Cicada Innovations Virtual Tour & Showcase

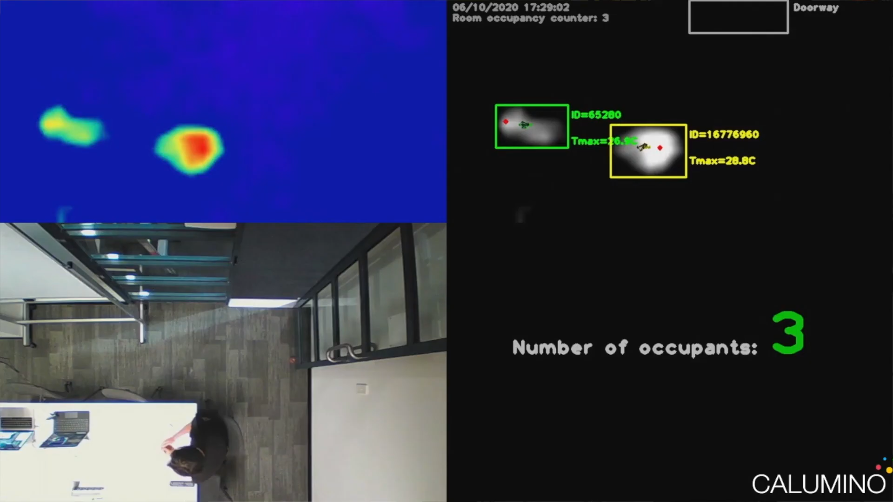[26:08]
So you can detect objects like laptops and other objects that emit heat.